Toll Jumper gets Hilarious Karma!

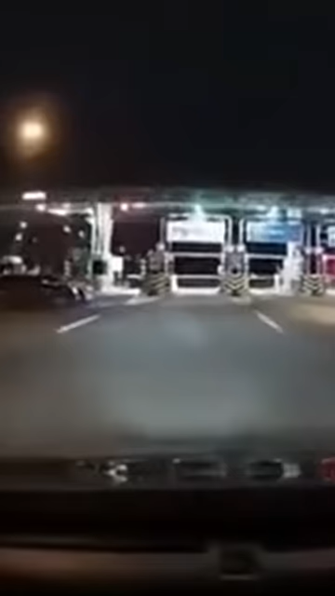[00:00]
This guy in Malaysia was about to enter a toll booth when he noticed a car was waiting to use him for a free ticket.